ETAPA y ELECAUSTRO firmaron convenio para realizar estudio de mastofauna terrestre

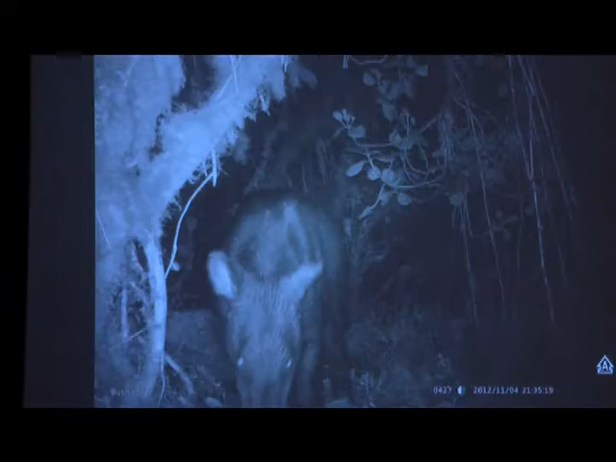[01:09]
Estas investigaciones mediante cámaras se tiene pensado crear estrategias para registrar toda la fauna existente en estos sitios.
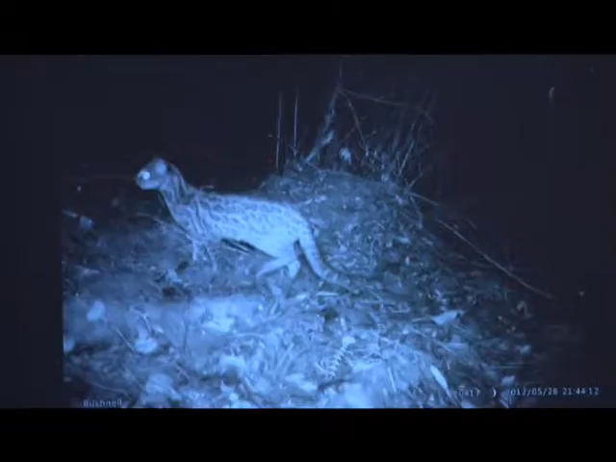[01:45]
Estas cámaras pueden realizar monitoreo en vivo que reforzarán y ayudarán el trabajo investigativo. Nos puede dar la pauta de hacer un monitoreo y saber qué es lo que ocurre a tiempo real.